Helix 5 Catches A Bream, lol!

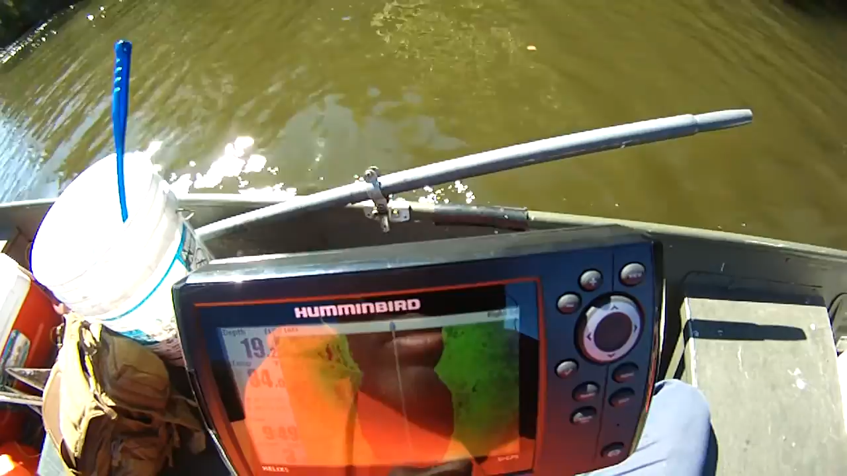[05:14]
You have to learn the electronics, so it's a learning curve. Another little hump there. Got it set to 50 feet.
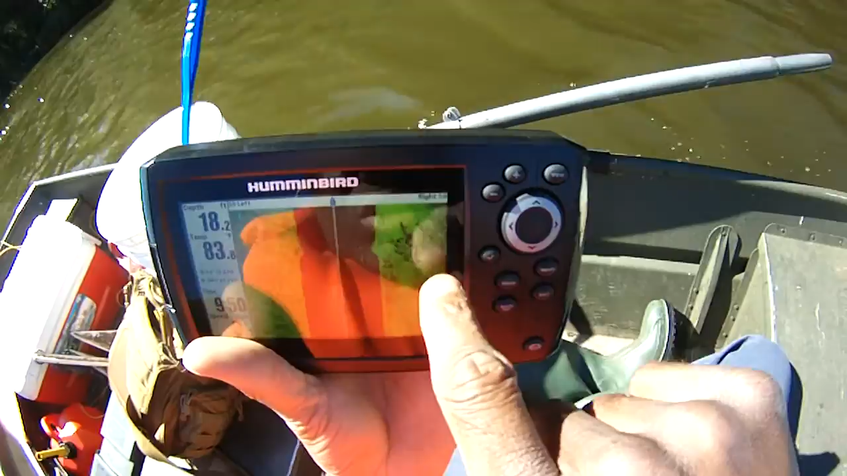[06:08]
There's some brush there. This should be like an old boat dock landing here.
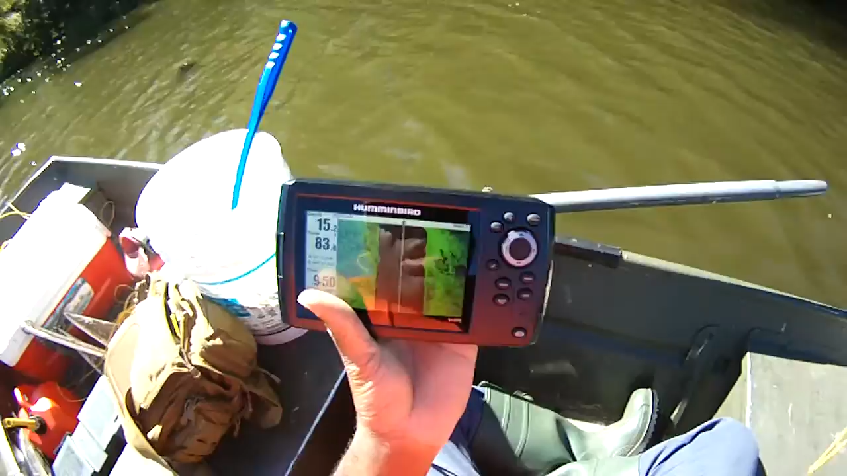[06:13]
Boat landing. That used to be the old boat landing on the old river. And we're just past it. I don't see a whole lot there. It's hot. Maybe it's covered up with a bunch of stuff. I'll pass right over it.
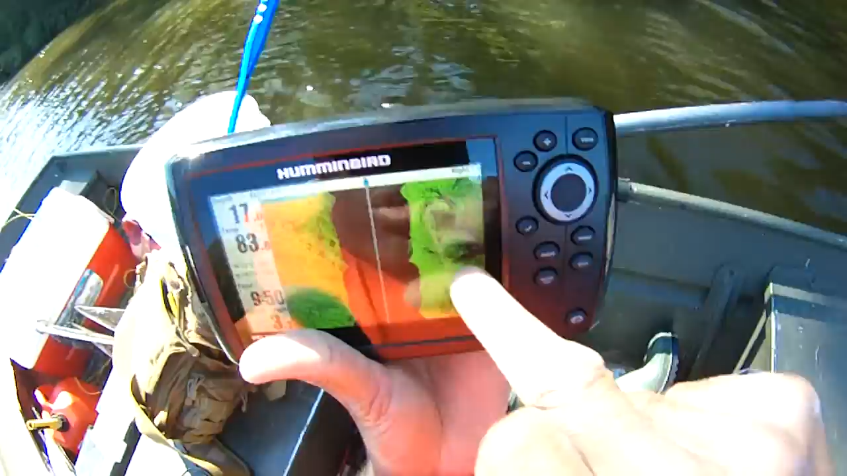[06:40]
I guess that's what that little vertical line there was and a few things.
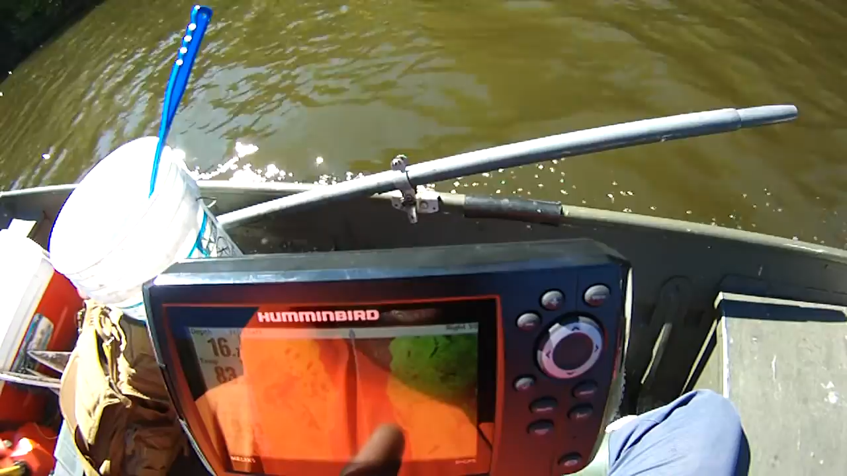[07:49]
And there's that big rock right there. Big rock.
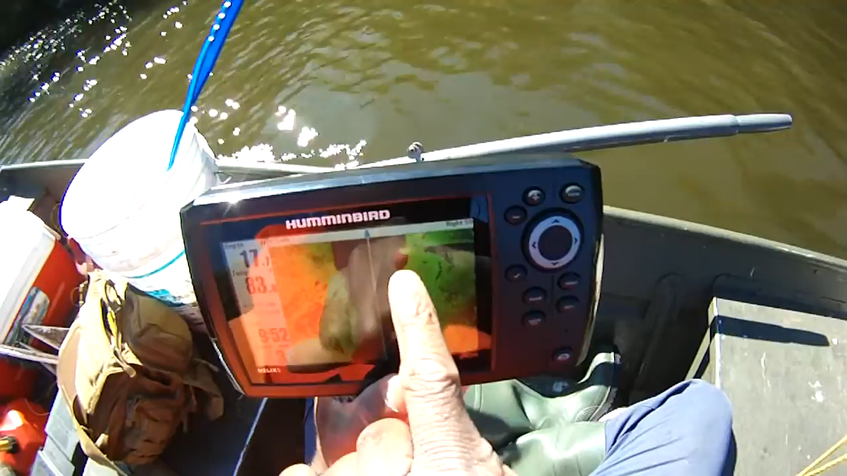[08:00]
That's what it's right there. That's why that big shadow is there. That's all it is. Just one big harking rock just sitting there. See it? It's just out there in the middle of the water.
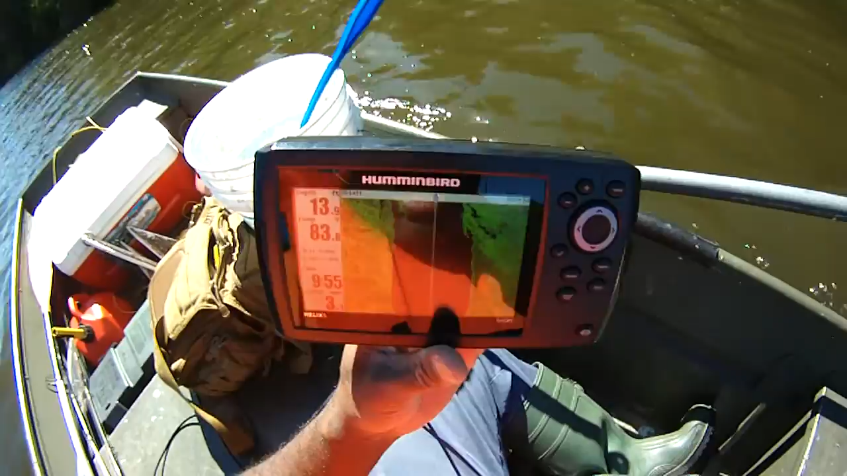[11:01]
I'm starting to see some more brush there. I thought this was just like a featureless bottom. And I'm actually quite surprised that I am seeing a lot of structure that I just never thought was there.
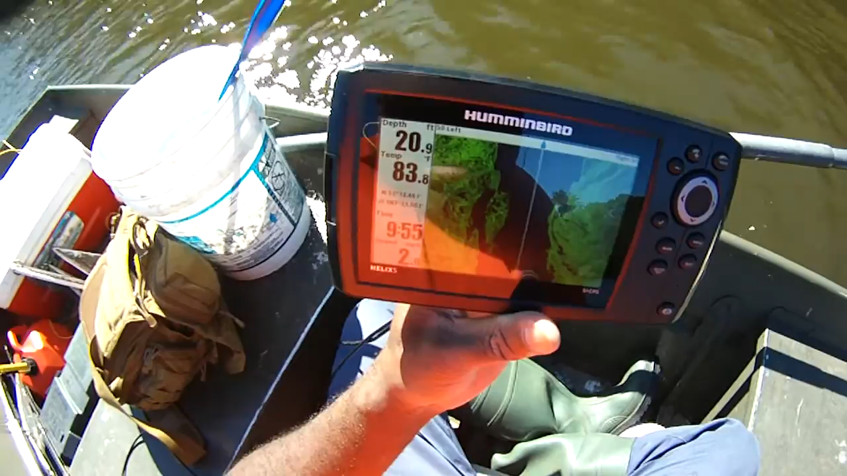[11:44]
On screen: depth 20.9 ft
I think there's a lot of weeds down in here as well. I know there's a lot of weeds down in vegetation simply because, um,
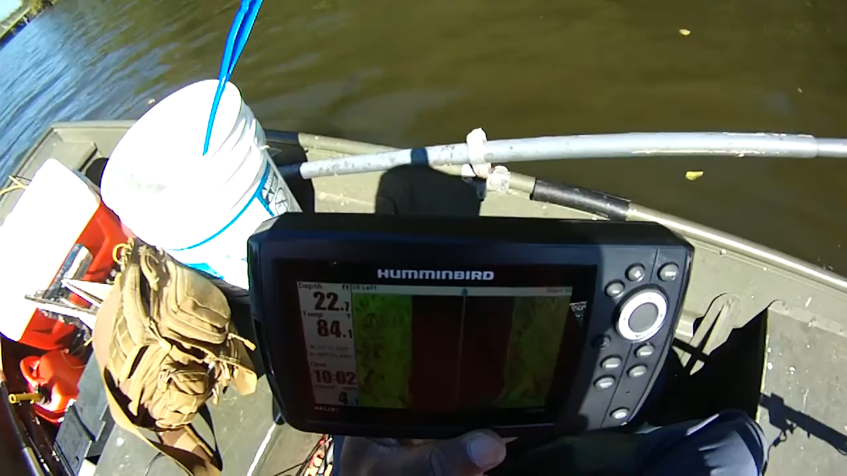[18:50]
I'm not looking. Look. I got anything in the middle of it. Little shadow. There's a big hole here. There's a big hole here. There you go. Alright, let's go ahead. I just passed over another tree or something.
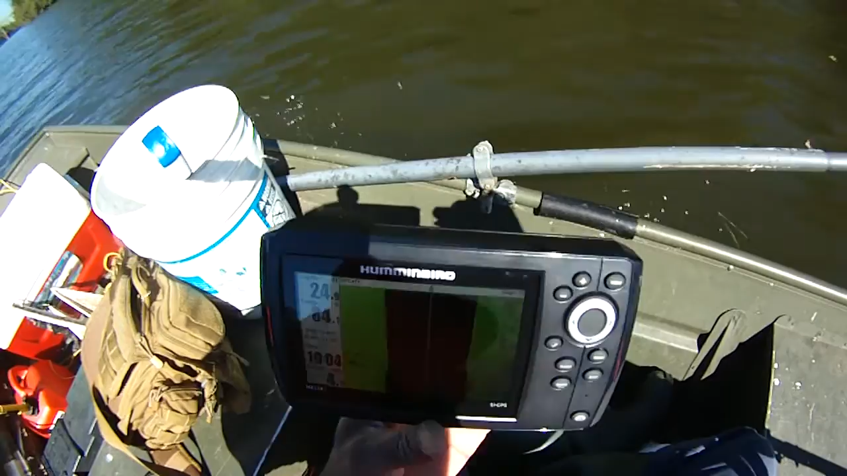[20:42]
What are the things that it's helpful with? We've got some shad right here. I don't know if that's shad or if it's just interference. There may be some more shad there.